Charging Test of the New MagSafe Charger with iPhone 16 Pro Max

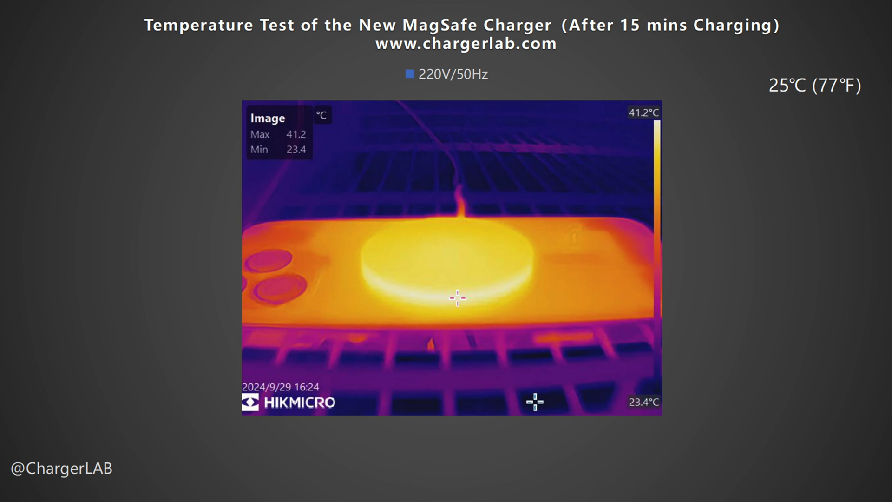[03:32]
On screen: max 41.2°C, min 23.4°C, scale top 41.2°C, scale bottom 23.4°C
So, we recorded the highest temperature on the front and back after charging for 15 minutes, 30 minutes, and 50 minutes. After 15 minutes of charging, the maximum temperature of the contact surface between the phone and the wireless charger is 41.2 degrees Celsius. At this time, the charging power is about 21 watts. After 30 minutes of charging, the maximum temperature is 39.4 degrees Celsius.
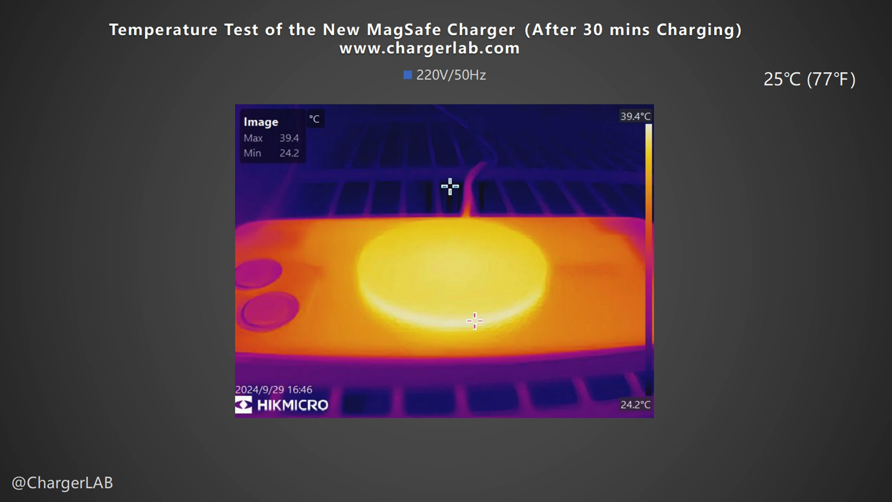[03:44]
On screen: max 39.4°C, min 24.2°C, scale top 39.4°C, scale bottom 24.2°C
At this time, the charging power is about 10 watts. Compared with the maximum temperature of wired charging, which is only around 37 degrees Celsius, its temperature is much higher.
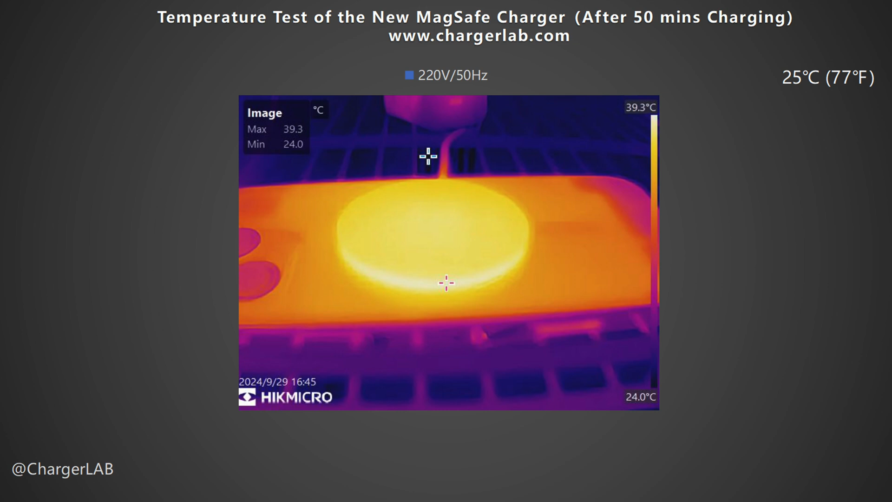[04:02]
On screen: max 39.3°C, min 24.0°C, scale top 39.3°C, scale bottom 24.0°C
The 25 watts MagSafe charger has significantly improved charging speed.